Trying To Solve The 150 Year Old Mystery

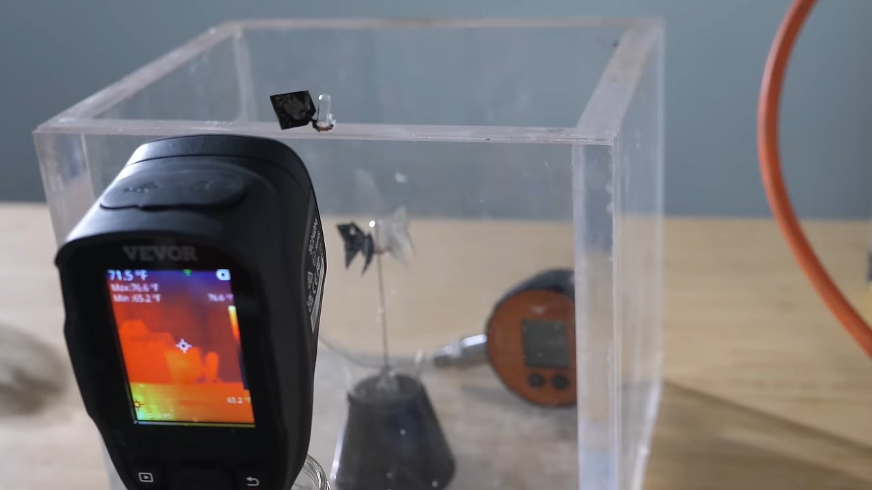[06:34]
On screen: spot 71.5°F, max 76.6°F, min 65.2°F
These veins are actually just made out of paper so they don't transfer heat very easily. So what if we only heat up near the edges? Will that spin better than if I heat up at the center of the veins?
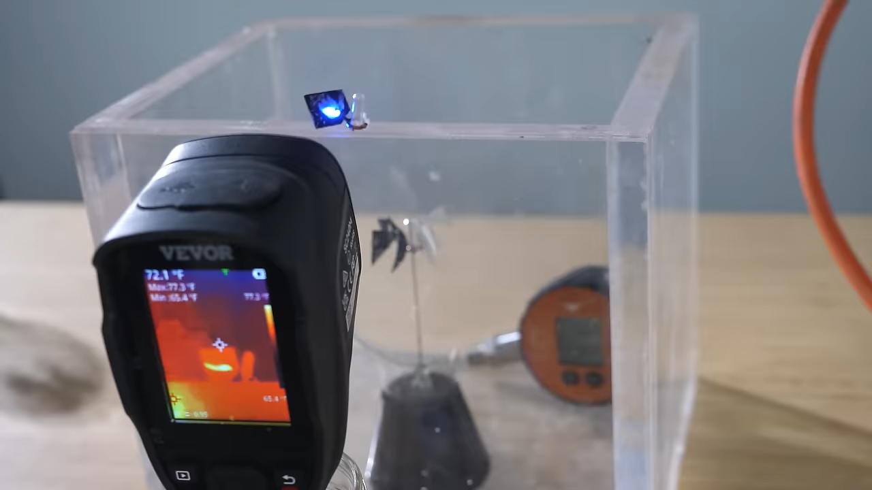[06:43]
On screen: spot 72.1°F, max 77.3°F
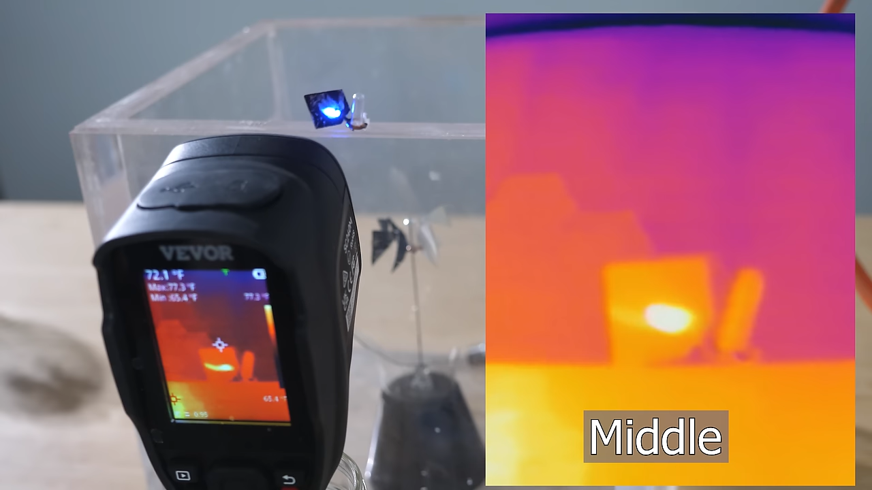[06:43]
On screen: spot 72.1°F, max 77.3°F
If I use my thermal camera you can see that I can localize the heat on the vein using a violet laser.
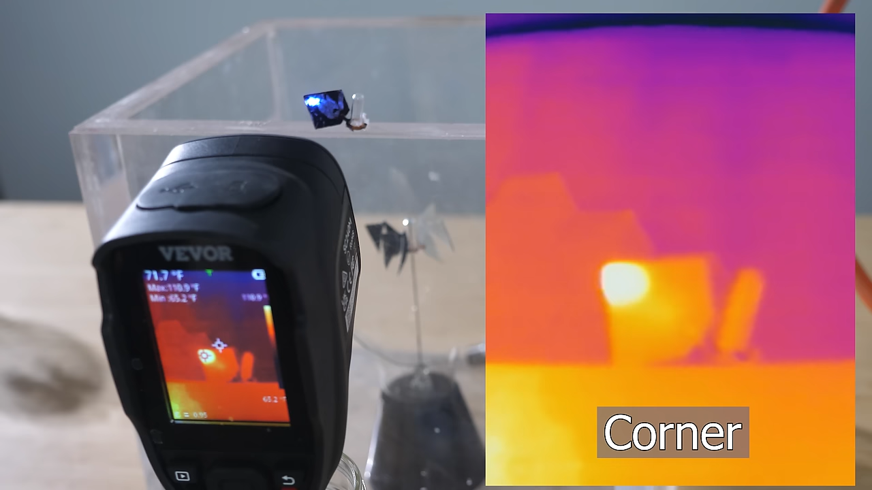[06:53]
On screen: spot 71.7°F, min 65.2°F
So let's see how long it takes to do one revolution on a normal radiometer if I just shine the laser on the center of one vein.